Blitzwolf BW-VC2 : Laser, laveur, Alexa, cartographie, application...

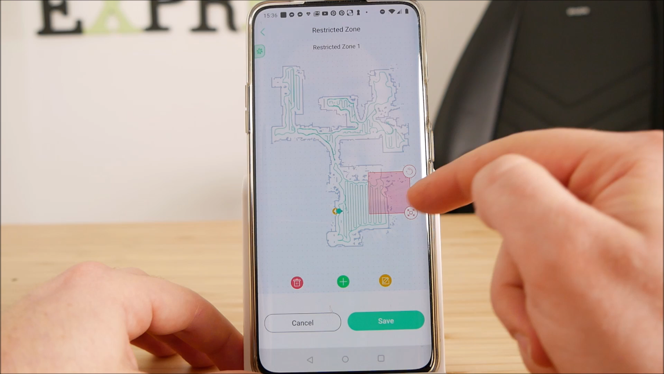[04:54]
Et je sais qu'ici, il y a mon bureau avec pas mal de câblage. Donc pour le coup, je n'ai pas particulièrement envie qu'il aille nettoyer ce coin-là.
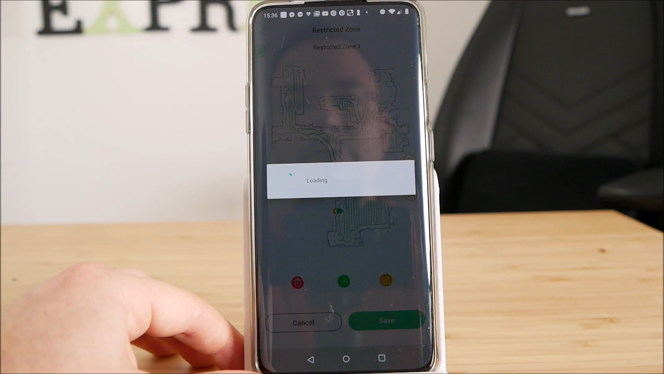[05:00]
Avec ça, vous allez dessiner un mur virtuel. Donc vous allez faire une barre par exemple. Et voilà, ton nettoyage s'arrête à ce niveau-là.
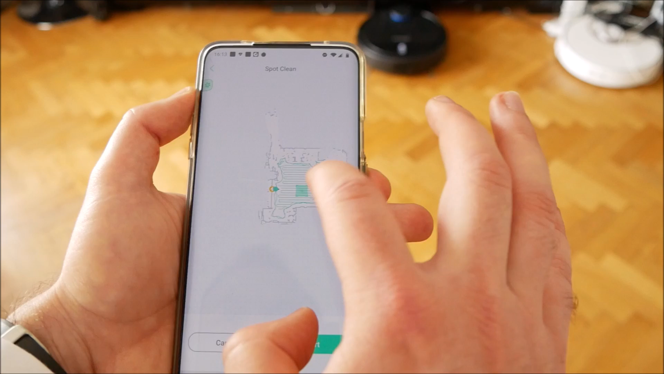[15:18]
Je vais placer, voilà, un petit endroit sur la carte. Un rectangle. Hop. Est-ce qu'on peut l'agrandir ? Ce serait bien.
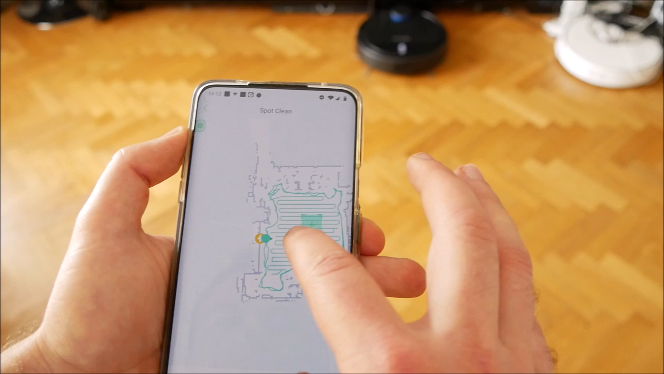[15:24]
Non, il a l'air d'avoir une taille assez fixe, malheureusement. Ça, c'est un peu dommage. Donc, ça va nettoyer vraiment un endroit très précis.
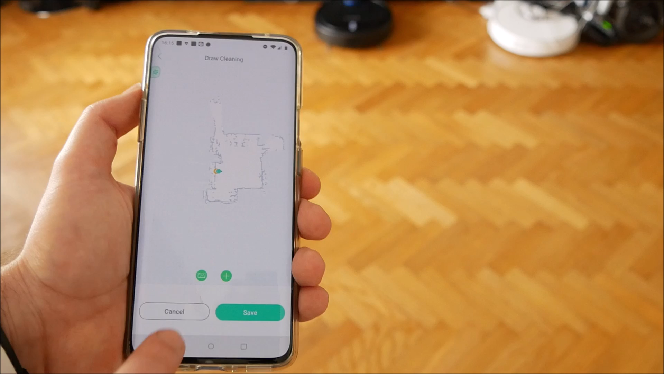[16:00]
Le draw cleaning, en gros, vous allez pouvoir dessiner sur la carte un chemin que va emprunter l'aspirateur.
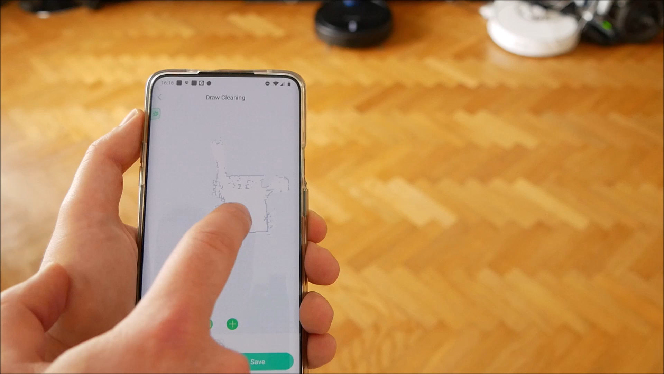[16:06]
J'avais absolument jamais vu ça avant. Donc là, on va faire le petit plus. On va faire un chemin assez illogique. Hop.
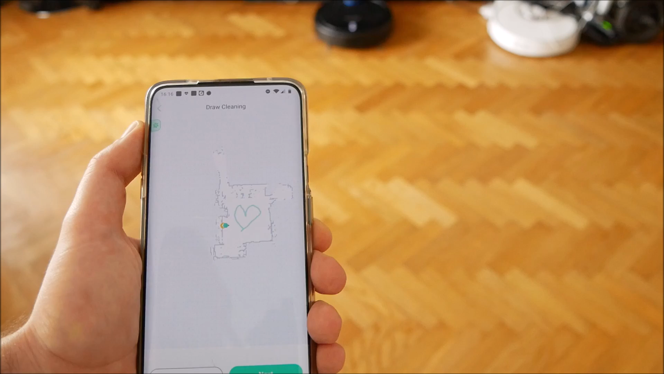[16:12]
Voilà, un joli petit cœur. Next, save. Et on va voir si ça fonctionne. Voilà, donc normalement, là, il est vraiment en train de dessiner un cœur sur le sol.
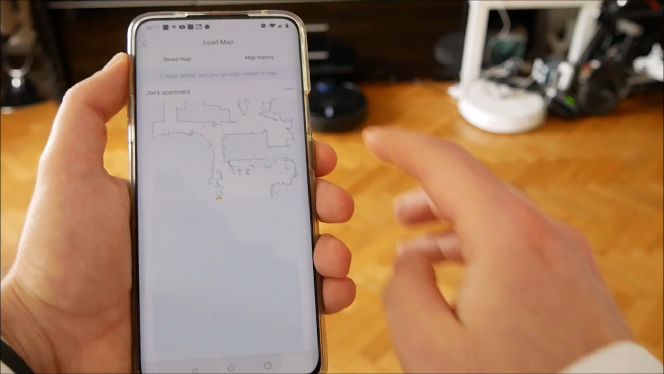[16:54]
Alors là, je vais lui demander d'aller nettoyer une pièce en particulier. Donc là, c'est une carte que j'ai sauvegardée. Joe's Appartement. Hop.
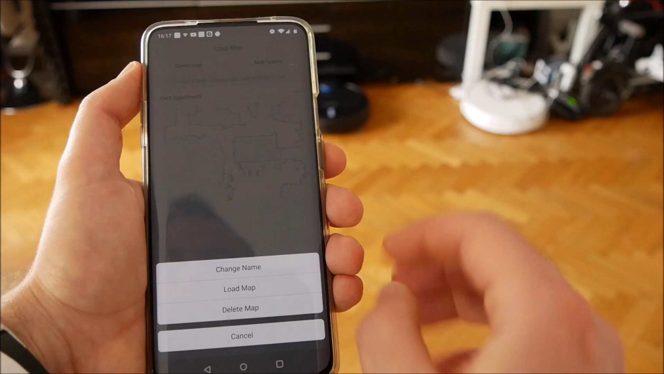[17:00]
Les connaisseurs sauront de quoi il s'agit. Donc, je vais charger la map. Ce que je veux, c'est qu'il aille nettoyer ma cuisine qui se trouve à ce niveau-là.
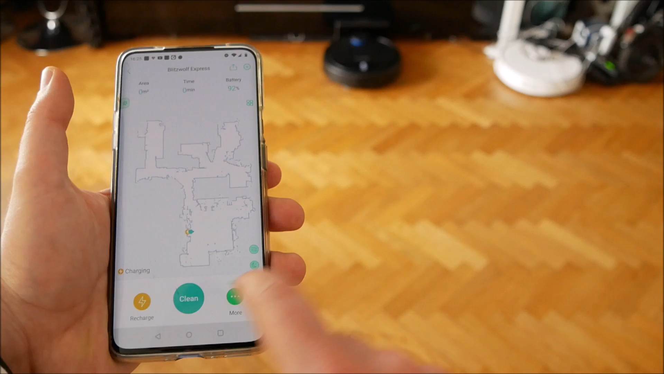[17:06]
Donc, je vais aller dans mort. Je vais choisir région. Voilà. Dessiner un rectangle au niveau de ma cuisine et lui demander d'y aller.
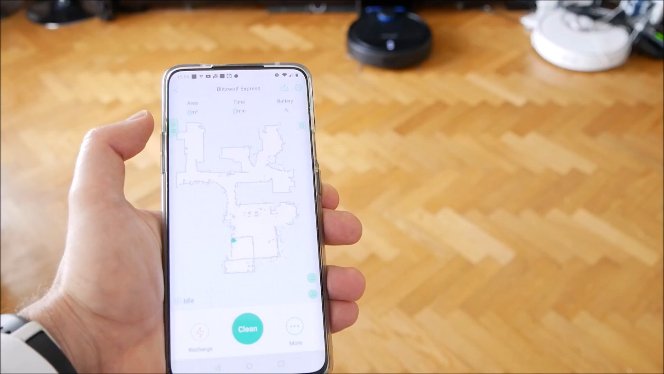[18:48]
Comme d'habitude, il a commencé par la phase détourage de la pièce et là, il va naviguer de long en large et j'ai déjà une bonne première nouvelle,